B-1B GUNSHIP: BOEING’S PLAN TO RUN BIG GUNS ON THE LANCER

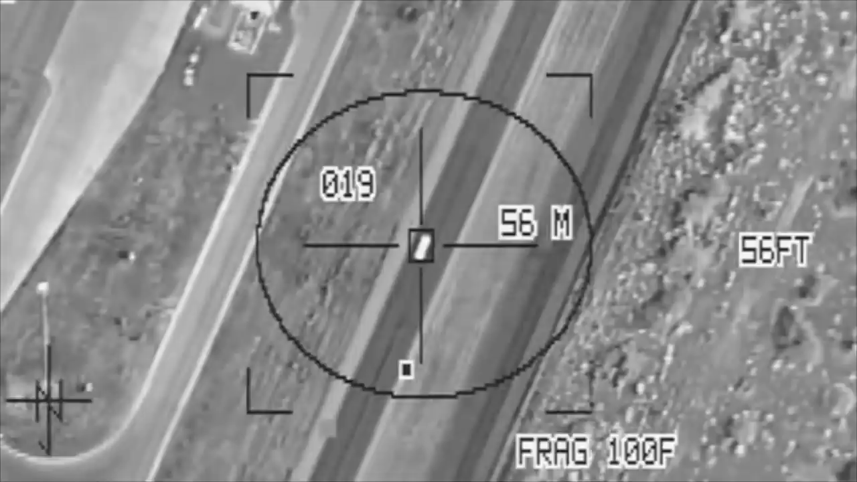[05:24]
the Lancer can now deliver ordnance more precisely than ever.